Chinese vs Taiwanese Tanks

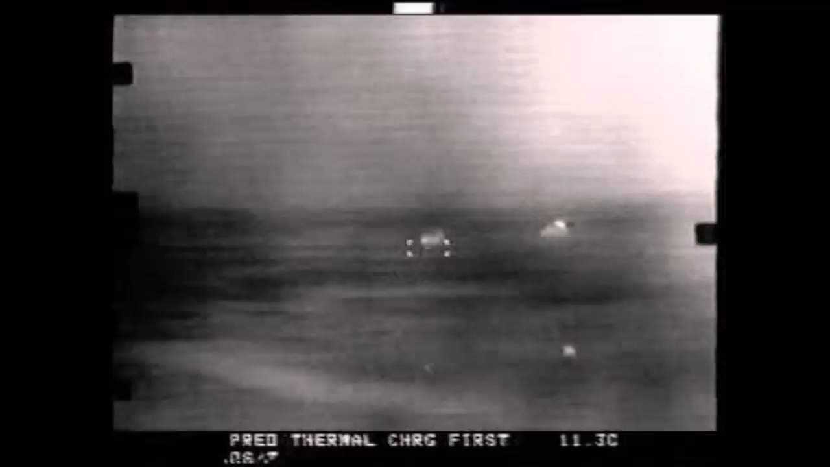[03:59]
The fire control system seems to incorporate a thermal site for the gunner, but I could not find exactly what generation of thermal it is in question.